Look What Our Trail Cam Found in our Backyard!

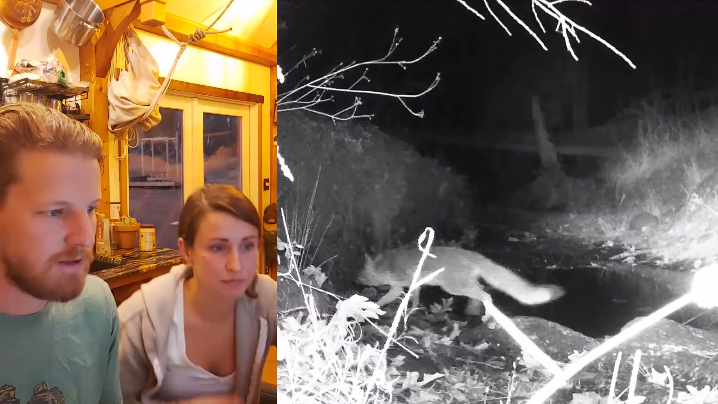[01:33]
cute woodpecker. I think we'll be friends of whiskey. I think we'll be best friends. They're like the same size.